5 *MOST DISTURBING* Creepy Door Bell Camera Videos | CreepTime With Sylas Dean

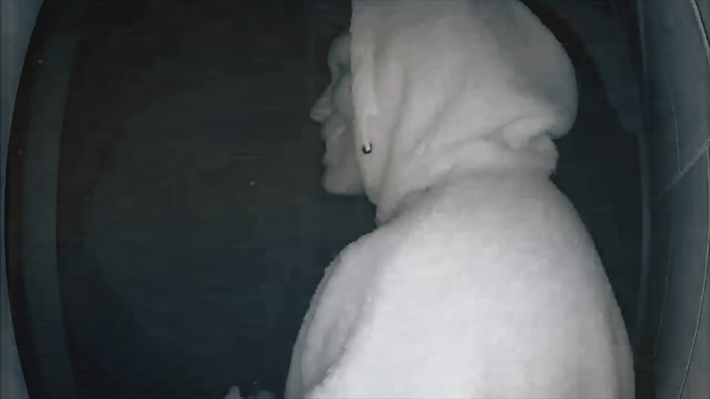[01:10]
Number five. At around 5am on October 2nd, 2022,
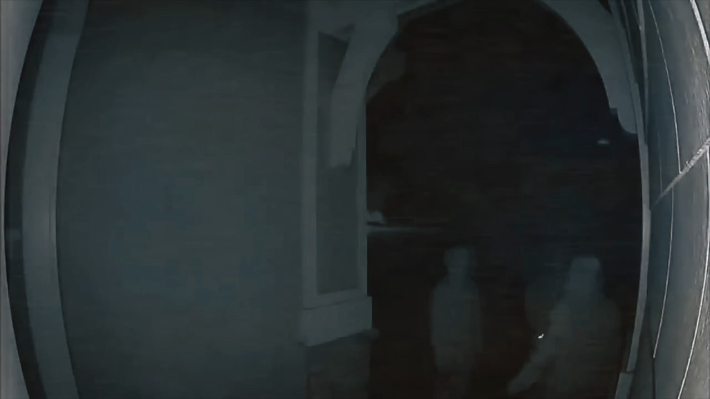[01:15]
a doorbell camera went off and captured this chilling video.
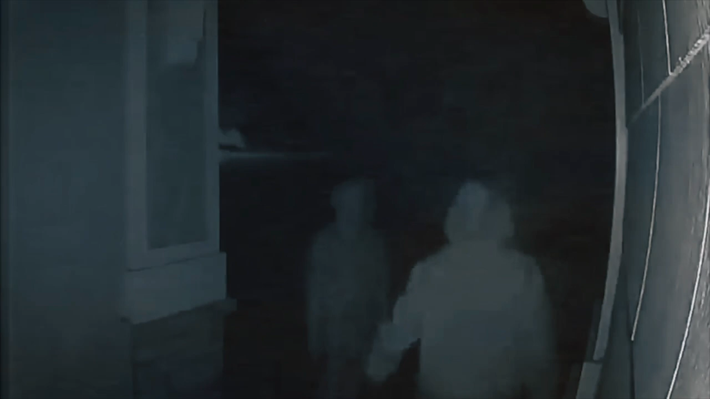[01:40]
A total of three men can be seen in the video, standing outside the door, all wearing hoods and masks.
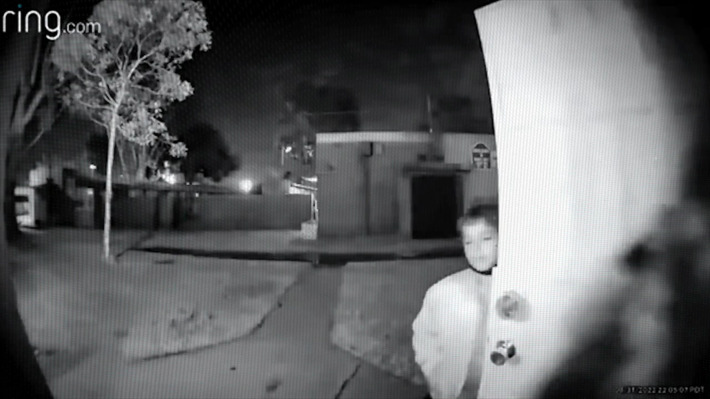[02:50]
We see here a mother and son as they head inside their house. But what was coming after them was bone chilling when they checked these cameras. Almost immediately, as soon as they close the door, a man comes into the frame who had been watching them from afar.
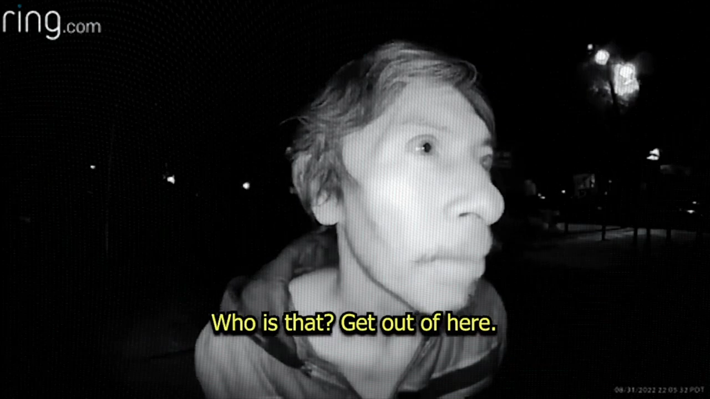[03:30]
As he moves in, he doesn't even hesitate. He immediately tries to open the front door, which luckily had already locked. When she sees the notifications and she checks the camera, she yells at the man to ask who it is. Who is that? Get out of here!
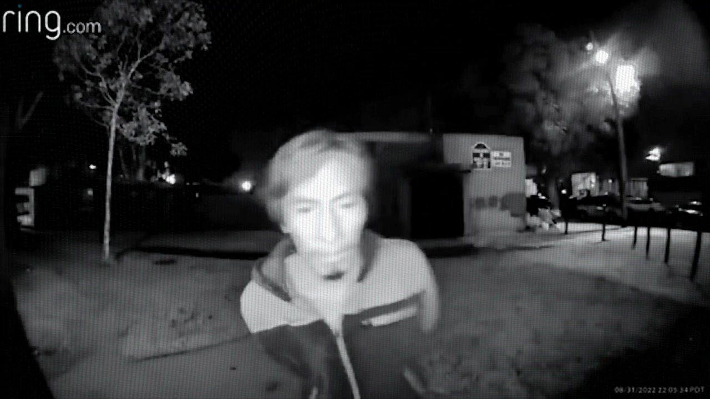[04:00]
Get out of here! There's a guy outside! But the eeriest part about this video is his lack of reaction. He just stands there with a blank expression. By the time she called police and they arrived, the man had already run off and was never caught. Nor were his intentions of what he planned to do to the mother and son ever clear.
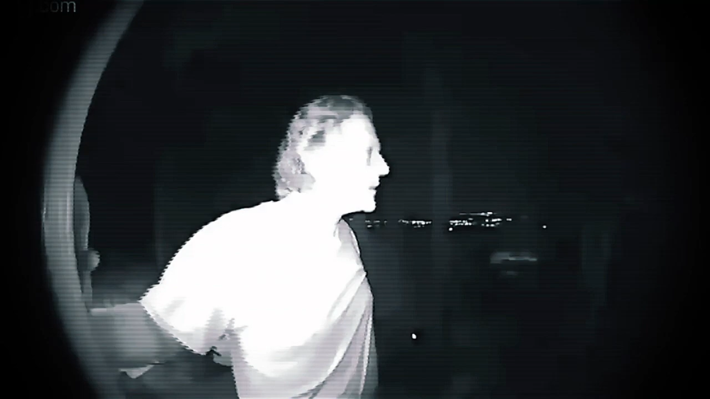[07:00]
It was an unknown man, seen whispering to himself, as he attempted to break through the door, and continued to knock, and even pull at the door handle. And he even goes for the window. When the owner shouts through the doorbell camera, that they're calling the police, the unknown man seemed to stand down, and he claimed that he was just looking for his dog Fido.
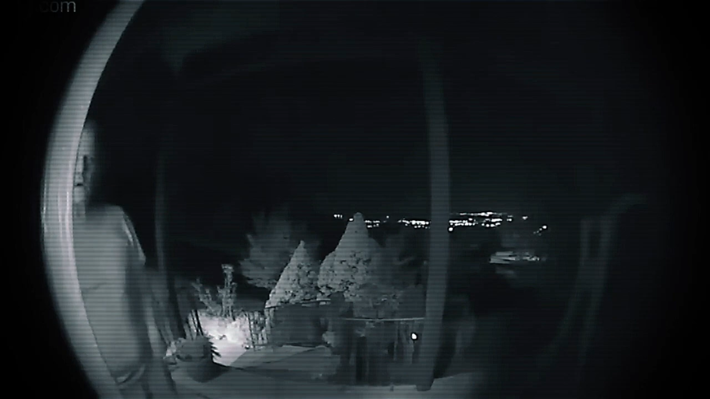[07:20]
A very convenient rebuttal, but it does get him to leave the porch.